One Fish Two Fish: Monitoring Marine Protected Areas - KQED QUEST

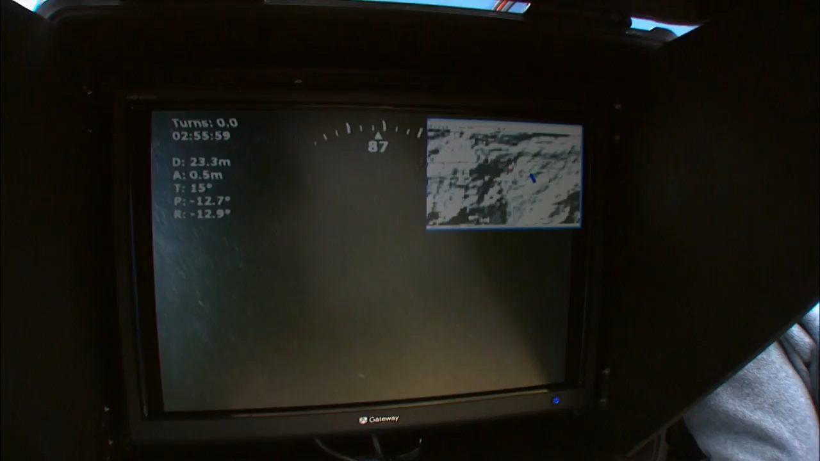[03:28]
In order to go deeper, the scientists used the remotely operated vehicle, or ROV, named Beagle.
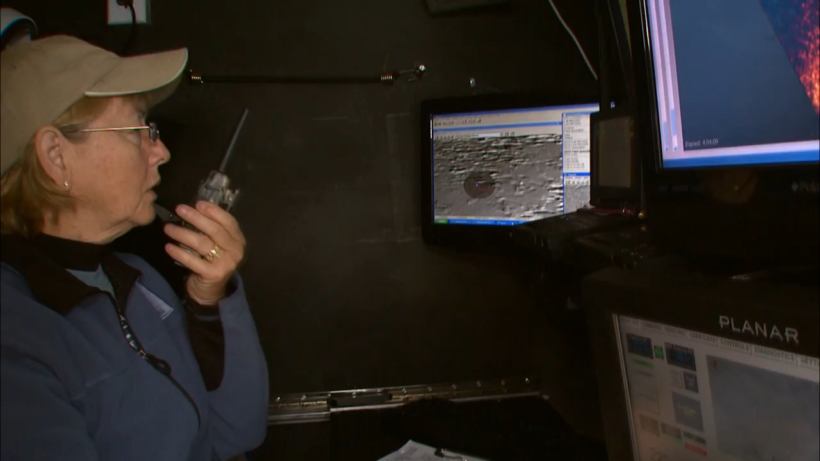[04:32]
and we know exactly where every frame of video and where every digital still photograph is taken.
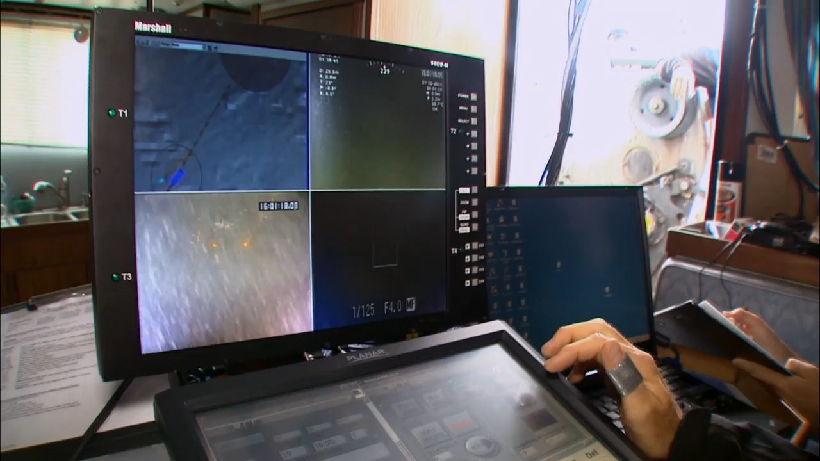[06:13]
On board, scientists closely watch the ROV's monitors and capture images in order to create an overall picture of the ocean ecosystem.
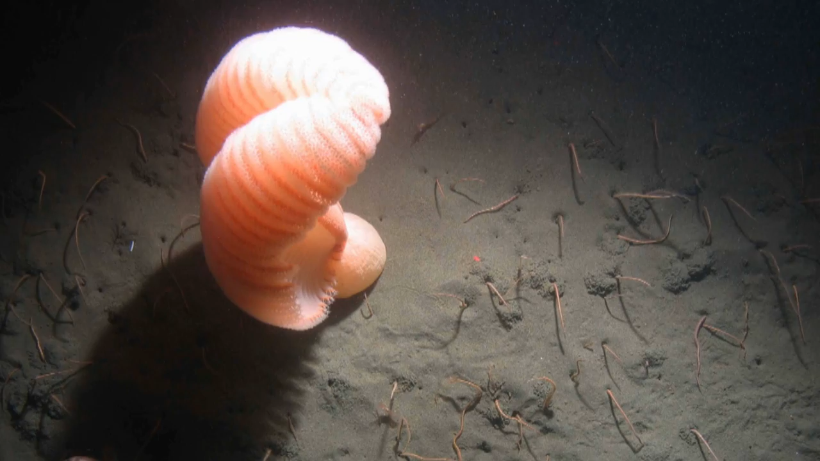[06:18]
Transsect 0528.
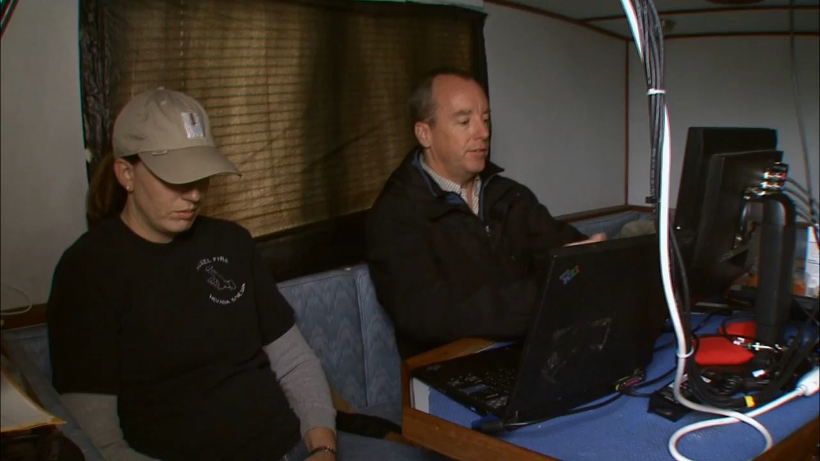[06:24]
This is the down-looking still camera. This is the down-looking video.
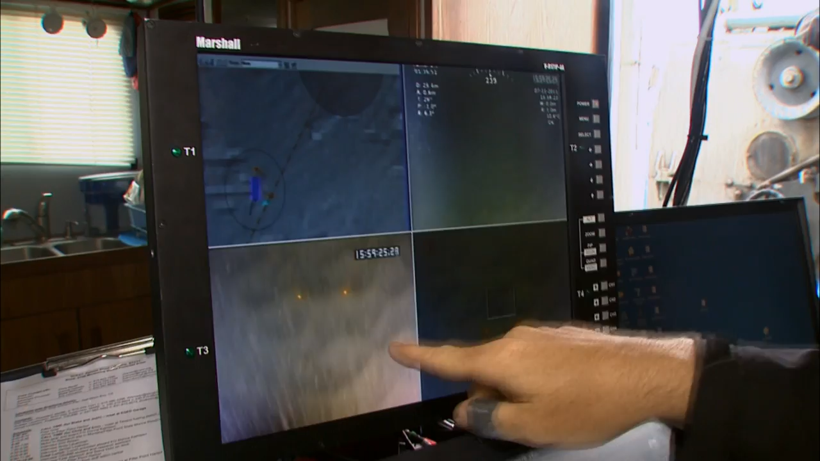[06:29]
And then there's the forward-looking video that the pilot is using to fly the ROV.
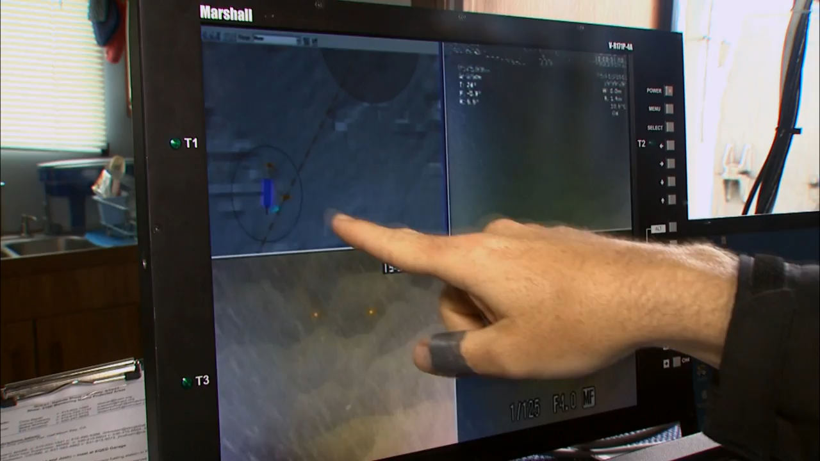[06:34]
And then over here, we have the position of the boat and the ROV relative to the topography on the seafloor.